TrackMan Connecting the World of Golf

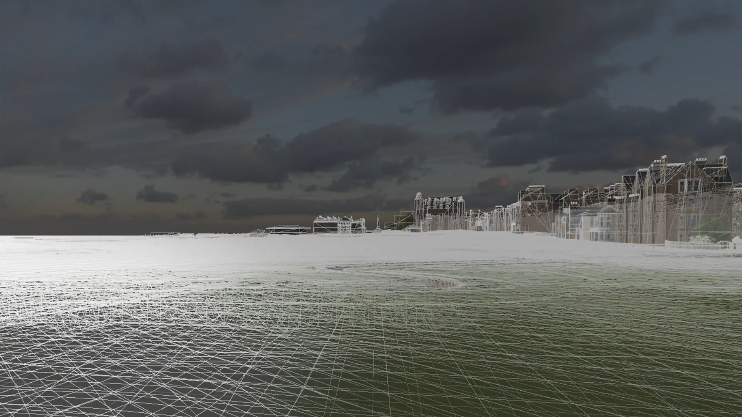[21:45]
From the LiDAR drone data scans that we do to planting the final straws on each course, our in-house designers and artists are pushing the barriers of realism and accuracy of the courses we build.